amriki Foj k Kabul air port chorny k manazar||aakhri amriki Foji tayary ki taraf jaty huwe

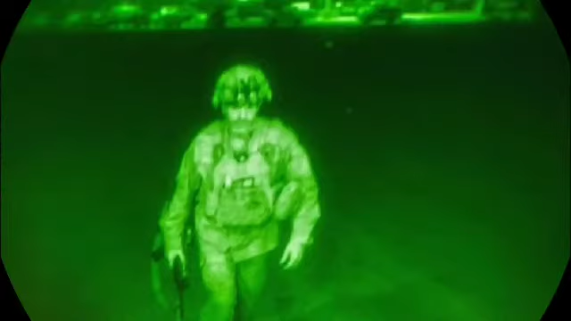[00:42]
طریقے سے امریکن فوج کا آخری فوجی آخری فائٹر کس انداز میں کابل کے ائرپورٹ سے نکل رہا ہے اور اپنے منزل کی طرف اپنے واپس گھر کی طرف جا رہا ہے یہ ہے وہ آخری فوجی جو کہ امریکن فوجی ہے اور یہ دیکھیں اس کی جگہ پہ